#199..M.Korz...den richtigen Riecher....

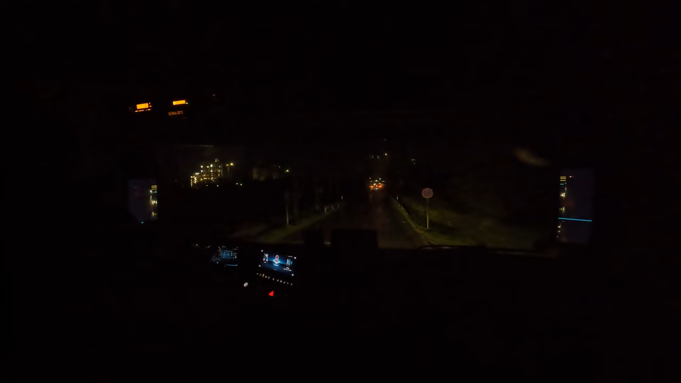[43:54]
Plätze, oder? Sind das nur Pkw-Plätze?
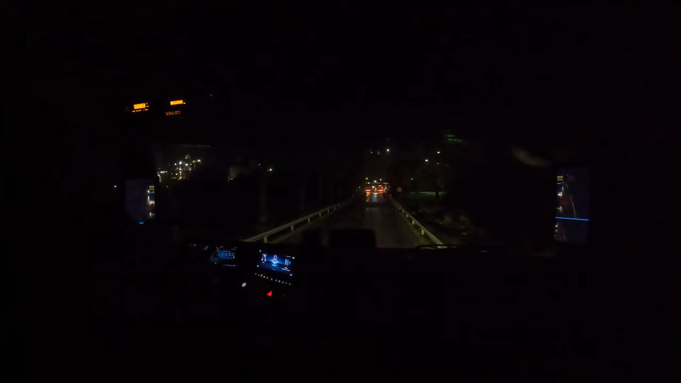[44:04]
Sieht aus, als wären das nur Pkw-Plätze. Ah, hier ist eine Sprechanlage, okay.